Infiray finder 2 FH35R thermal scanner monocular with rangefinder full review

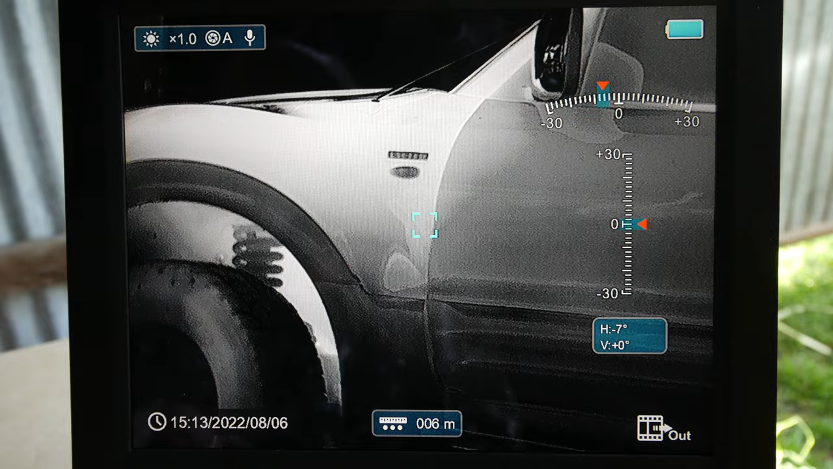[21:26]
how many degrees am I leaning down or up for range estimation and getting a you can use that, and it will actually give you quite a good
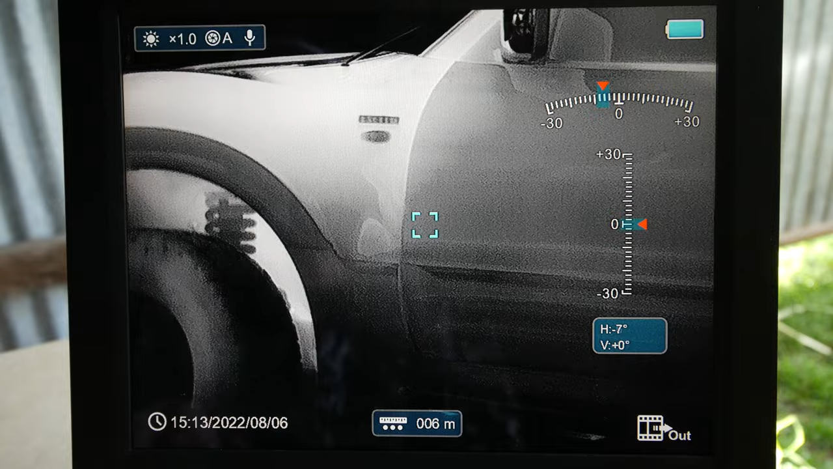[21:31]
hand on the angles. All right, so I'll just drop out of that. I'll go back into the main menu, just long press that again, short press that, tightens it off. There's a lock screen, there's a microphone, as I said, that's on.
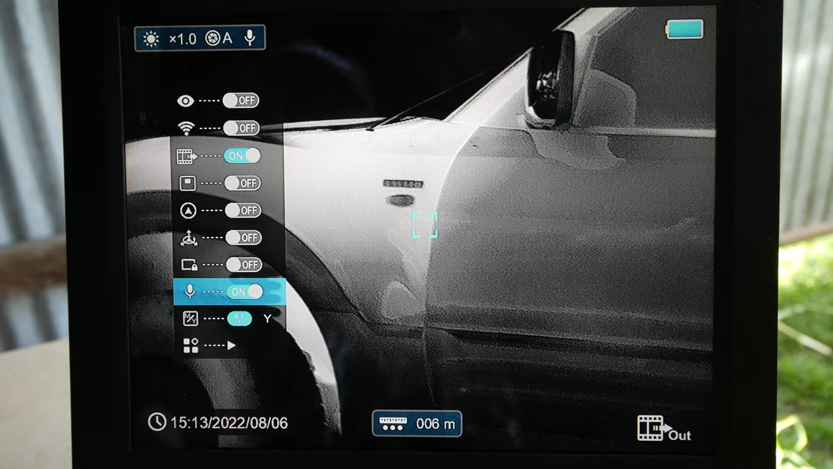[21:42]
There is more across the bottom.
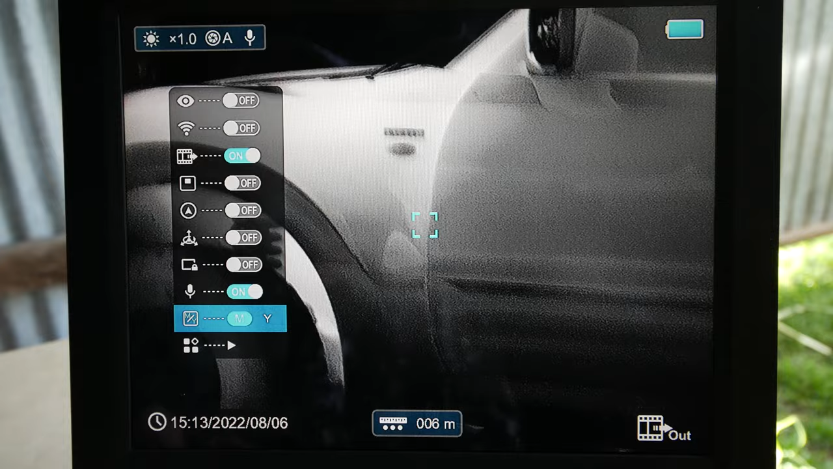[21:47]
So aperture is at auto, there's also manual. Another useful thing that I found there is the cool white and warm white. So I've been running at cool white, but I must admit, it goes to a yellow white.
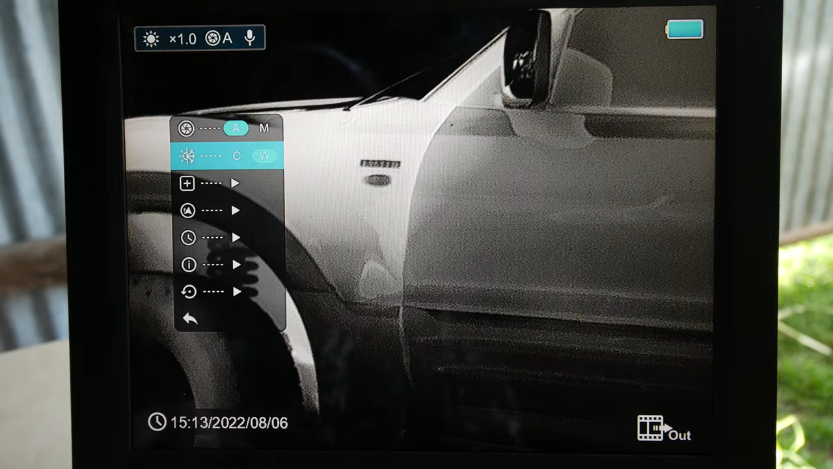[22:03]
I'm not sure if you're seeing that there. I'll change that back to cool white again. Oh. So it's on warm white, cool white. Yeah, this screen's not showing it very well. Basically what it is when you're looking through it, you can give it to a warmer color temperature.
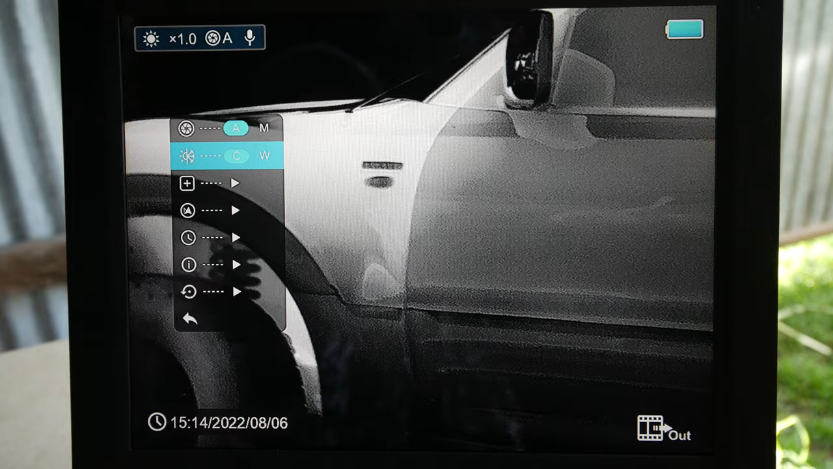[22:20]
It goes a little bit, it's not quite so crisp white, and it gives you a bit less eye fatigue.
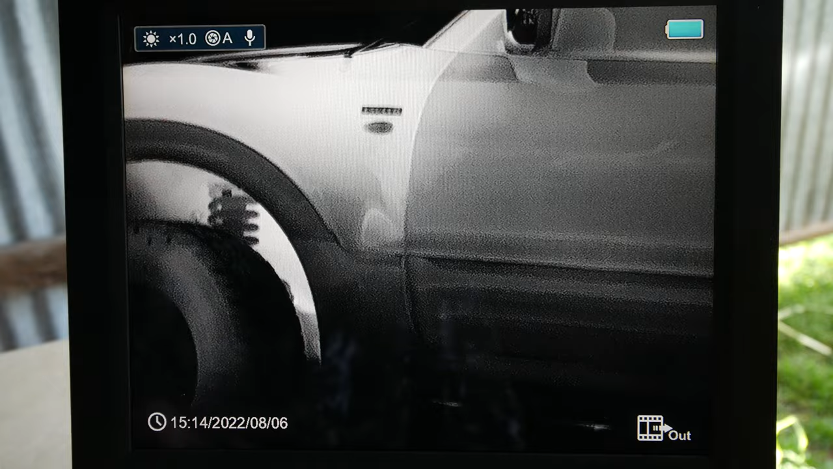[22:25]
So I've been using it on cool white
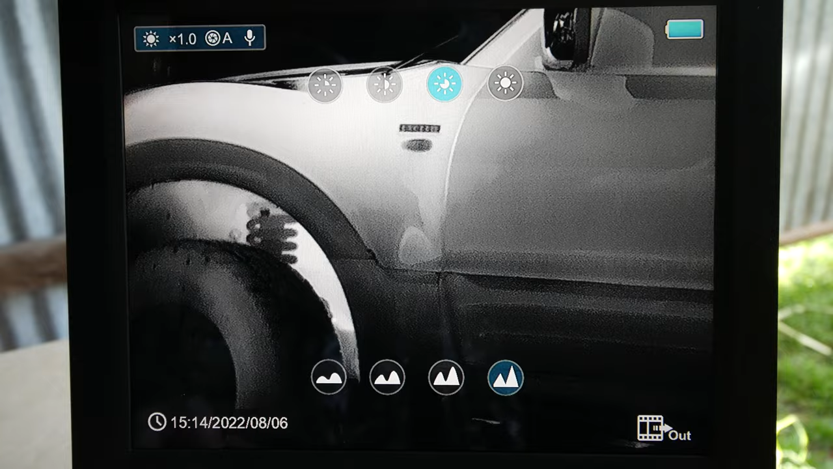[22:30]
just because I've been playing with it, and I'm trying to get the ultra sort of as clear as it's gonna be.
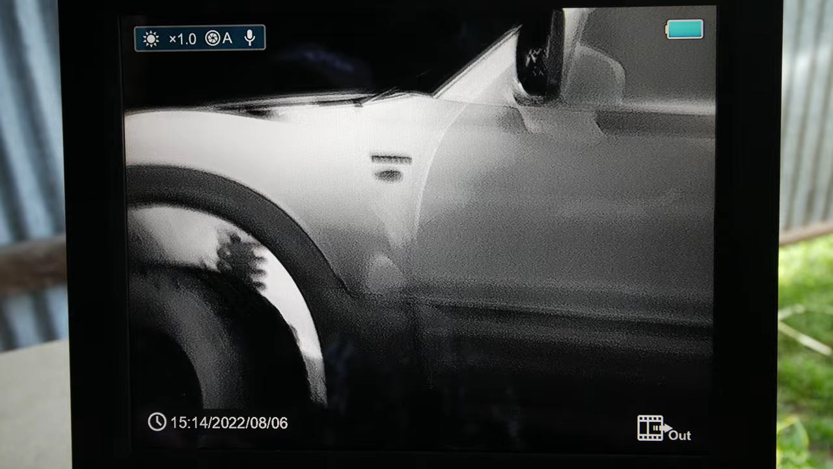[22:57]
And besides that, there's information about the device
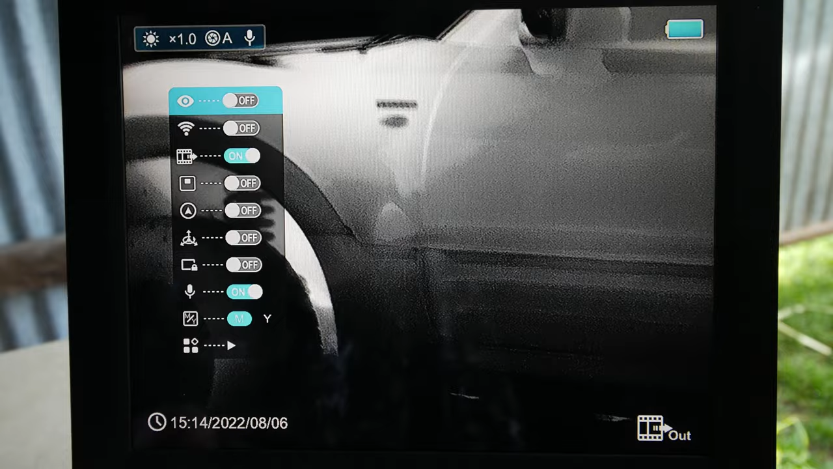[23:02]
and also factory restore.
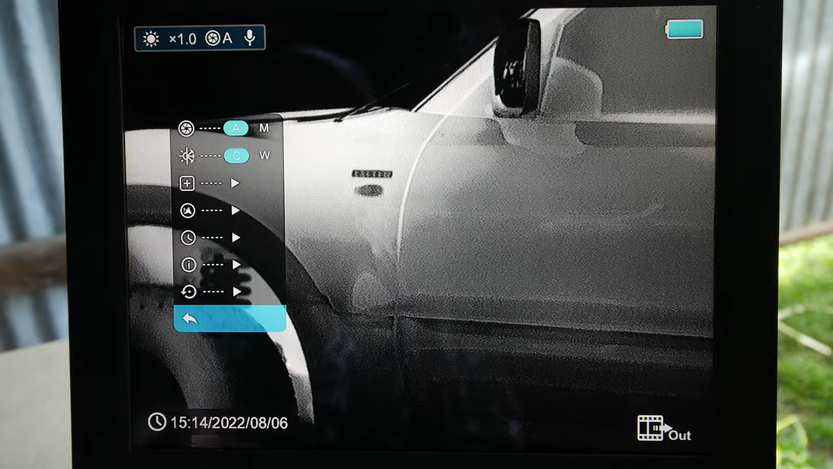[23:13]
Yeah, so pretty simple. I said you sort of, once you find the way you use it, you focus it,
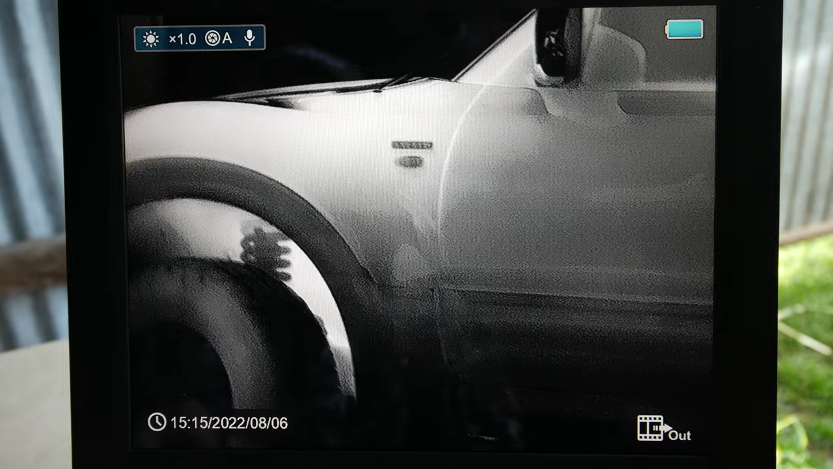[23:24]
and then I said the quick things that you're going to want to use are the zoom and the color palettes.
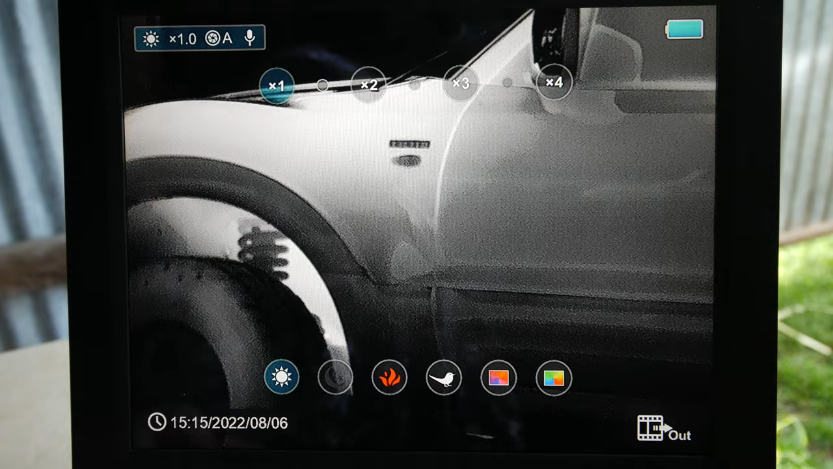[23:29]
Zoom wise, out in the real world, I found
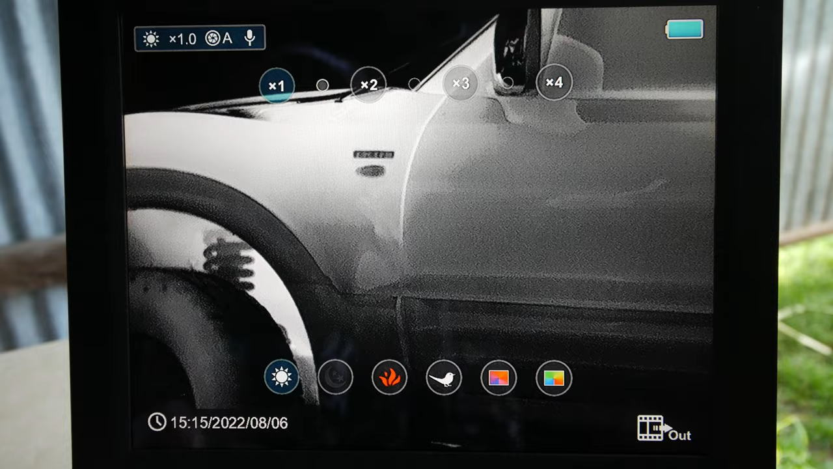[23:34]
pretty much, just in the rangefinder right now,
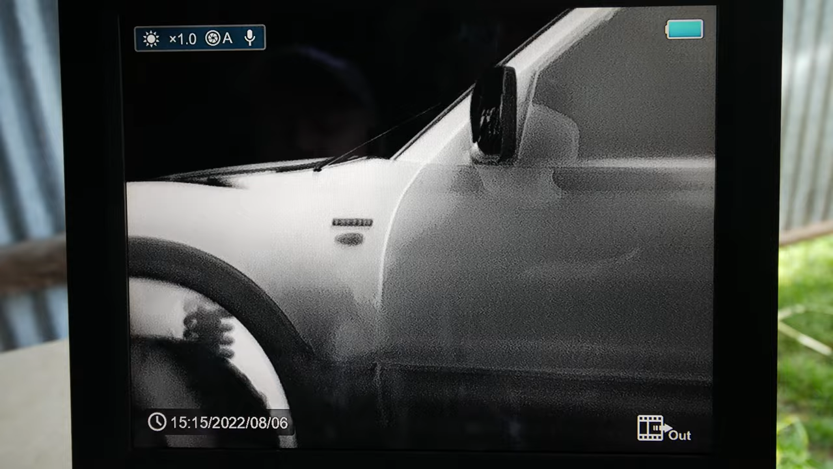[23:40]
I found pretty much I don't really go much above 3.
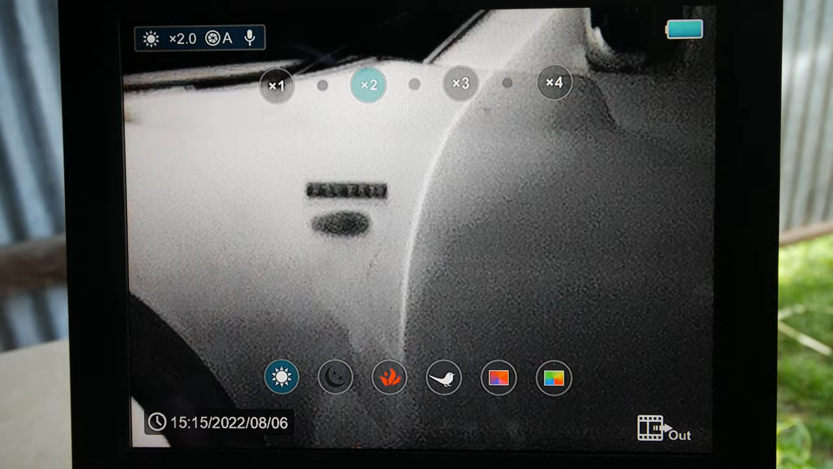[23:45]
There's still quite a bit of detail there.
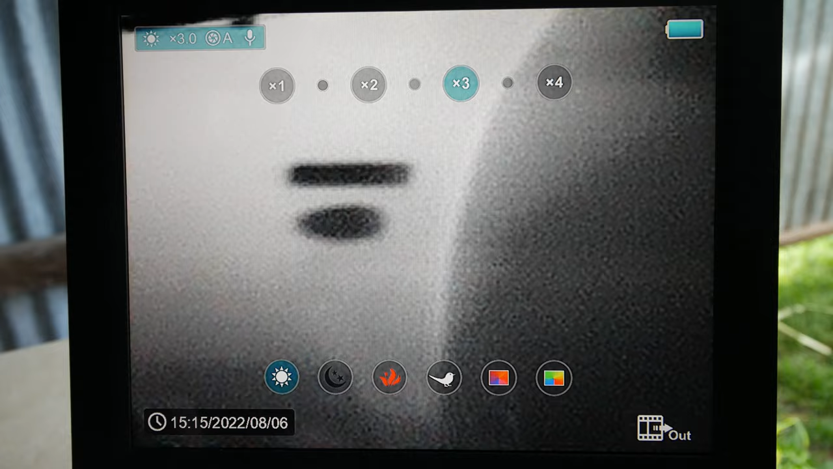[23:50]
It's handy sometimes you can get a sharp focus, but you can actually read the badge there. It says exceed. I find I don't get much more information from 4,
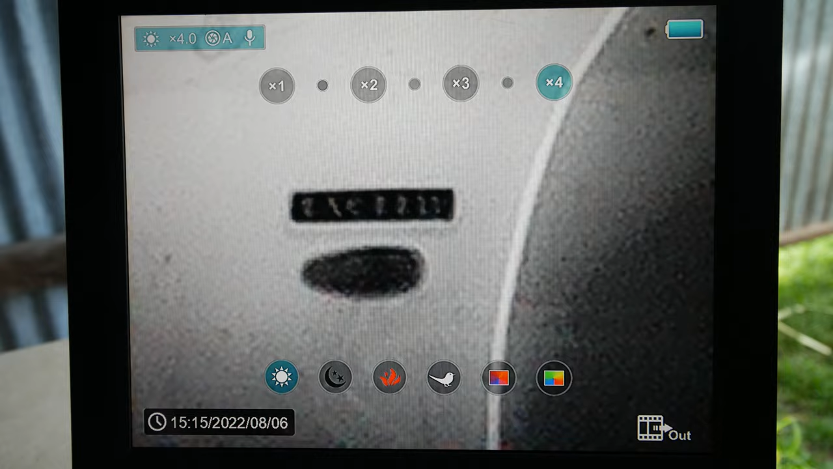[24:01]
but I don't know, maybe some people will, so I won't knock it.
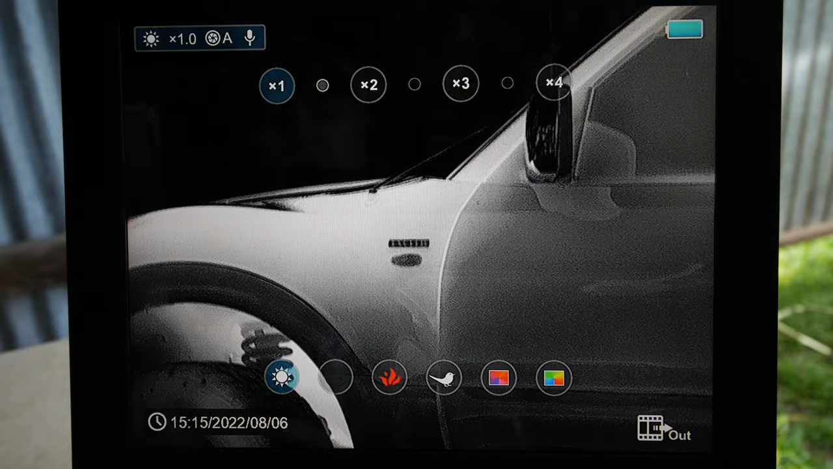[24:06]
But as you can see at 1, there's a lot of information there in this sensor. Another quick thing, talking about the image.
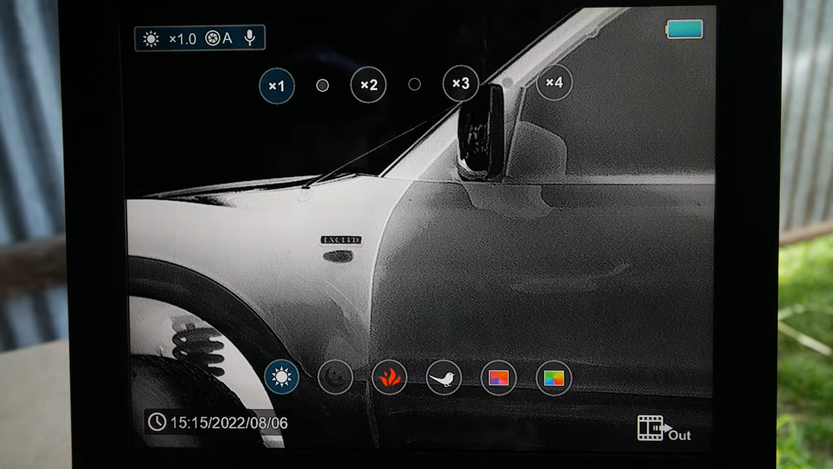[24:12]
The image, like with the other devices that I've used from Infiray, it looks... there's definitely more information when you're looking through the eyepiece. I know the file resolution coming out and the save files either on the app or off HDMI, they are the same resolution as what they're recorded at in the device and what you're seeing of the eyepiece. But I definitely find, I'm not sure if it's because of the smaller screen, it definitely looks a lot better image with more information when I'm looking through the actual device.
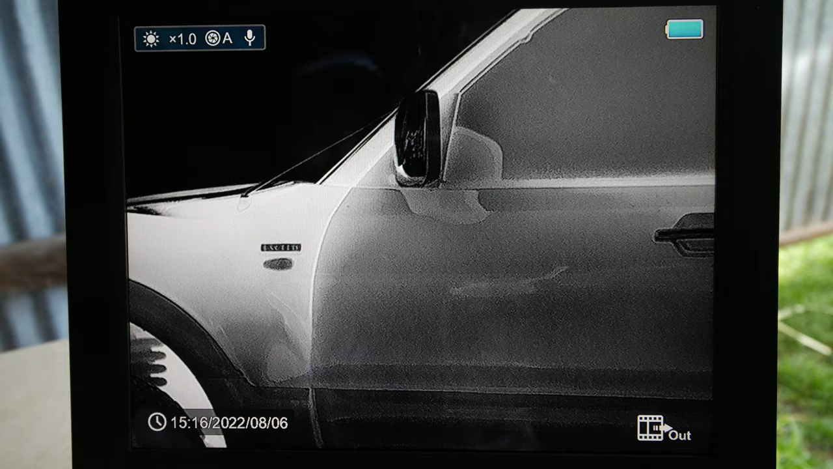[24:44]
With that said, the app, they've done some good improvements on the app, and I can definitely see an upgrade for how much you used to lose, but the best quality and the most information is in the information, is when you're looking through the eyepiece. You see more detail on that than you do from either the HDMI or
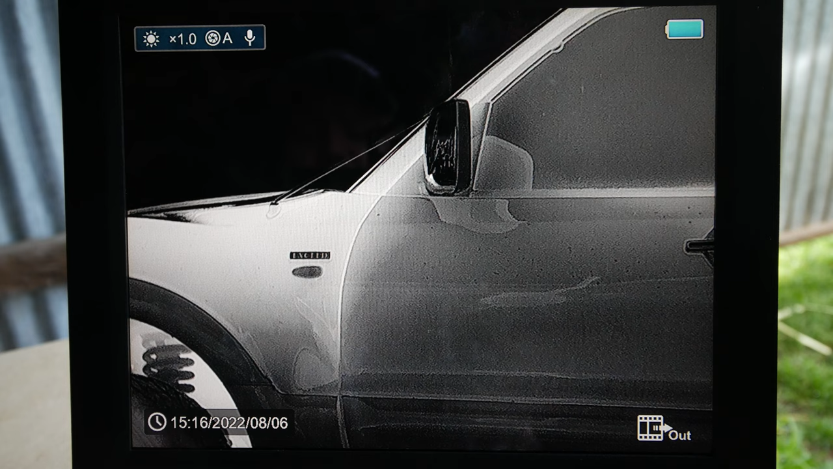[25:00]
the saved videos or recorded videos, either by the device or by when you recorded it through the app.
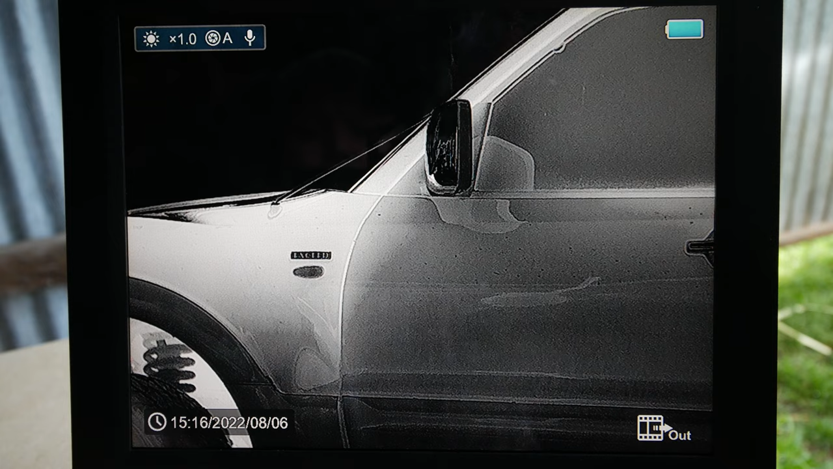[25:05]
Pros and cons. I'll start off with some cons.
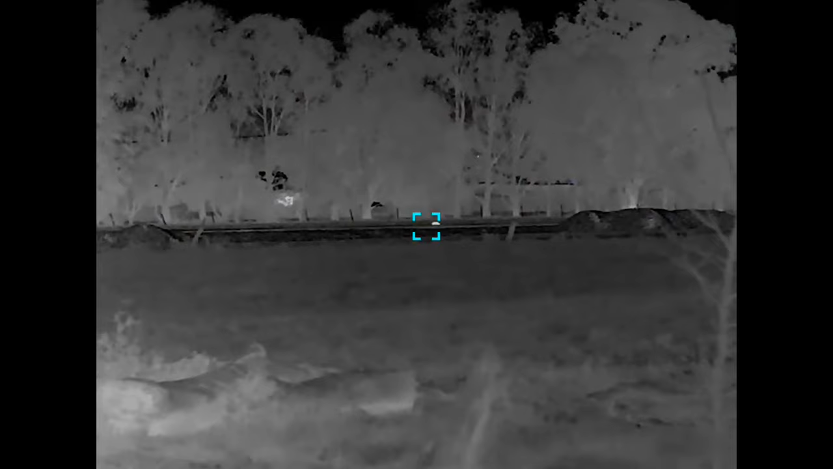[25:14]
Everything that I've sort of found about it,
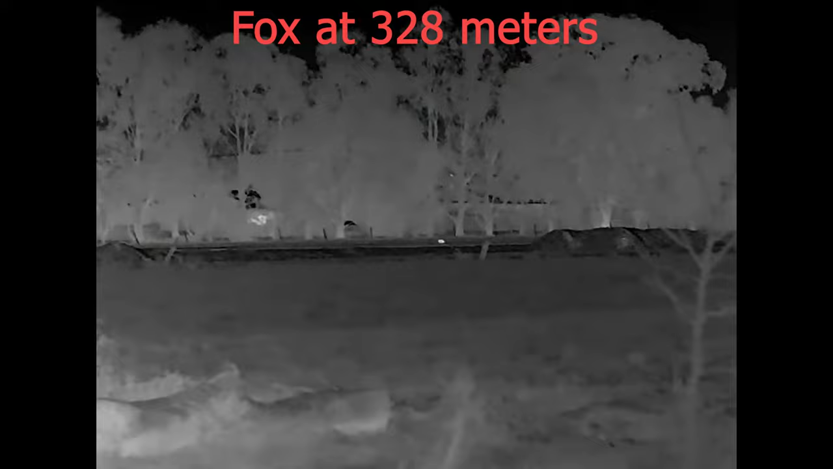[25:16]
there was some cons with how it interfaces originally with the app, how it didn't show distance and things like that on the app.
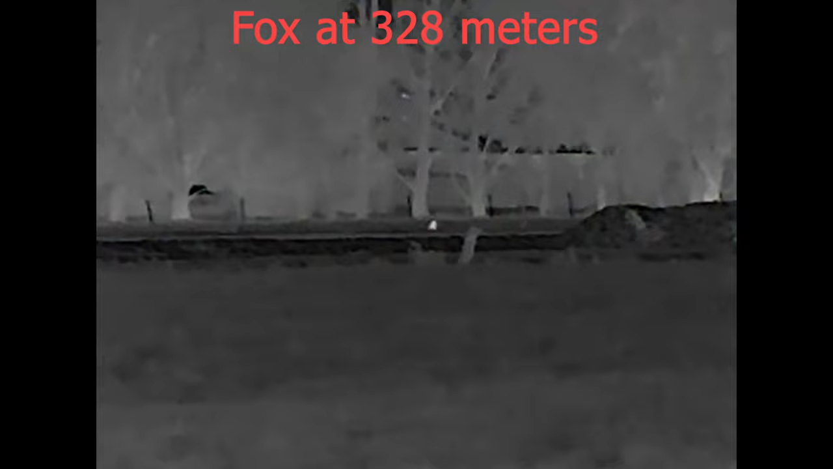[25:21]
So if you were remote mounting it, it didn't show the distance.